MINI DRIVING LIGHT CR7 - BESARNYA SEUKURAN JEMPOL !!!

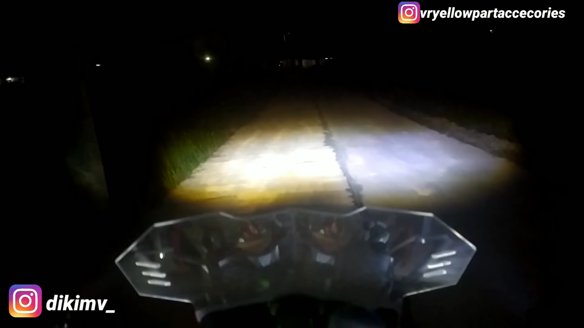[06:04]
2 Positif Dan negatif Aki Jadi gak bisa On off Jadi harusnya On off aja Jadi kalau kalian Mau ganti yang Lampu jauh
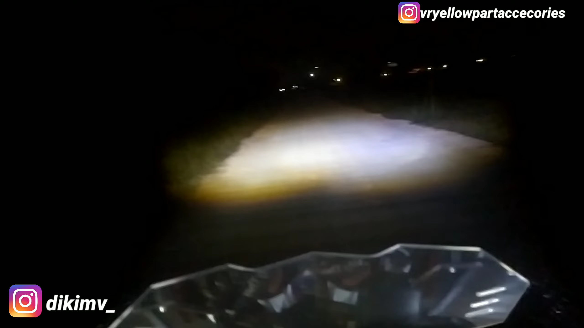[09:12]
Pribadi sih Cahayanya yang dihasilkan Ini lebih Kelihatan bukan kotak ya Jadi lebih oval Jadi lebih lebar Kelihatannya Yang kedua Bentuknya kecil Jadi ini bisa ditempatkan
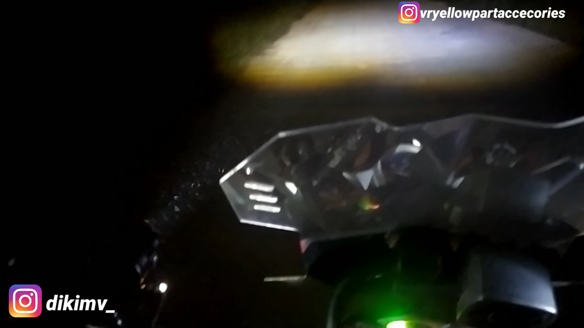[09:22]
Di sela-sela grill mobil Ataupun Di grill motor Ataupun ditetakkan Yang tempat-tempat Yang cukup kecil ya Jadi kalian gak susah-susah Untuk memikirkan Space tempat Karena Memang lampu ini Bentuknya kecil banget guys Jujur Dan Yang pastinya Dia memiliki Kelebihannya lagi Yang ketiga Dia